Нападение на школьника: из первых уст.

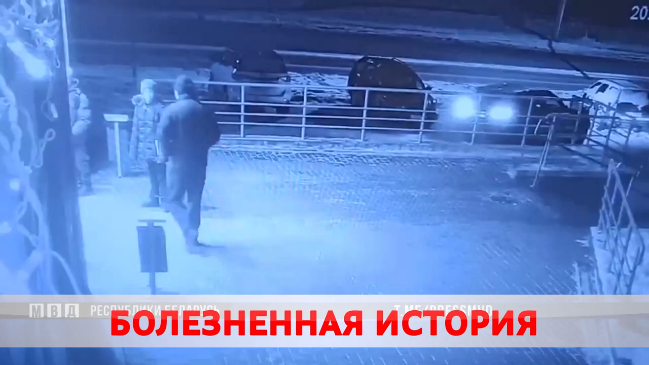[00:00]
Эти кадры с камеры видеонаблюдения облетели буквально все информагентства страны. Инцидент случился 19 января около восьми вечера. Дима Савин вместе со своим другом Ильей после школы решили зайти в магазин на проспекте строителей. Но планы ребят нарушил дебошир под градусом. Ни с того ни с сего начал махать кулаками. Мы не успеем дойти до магазина.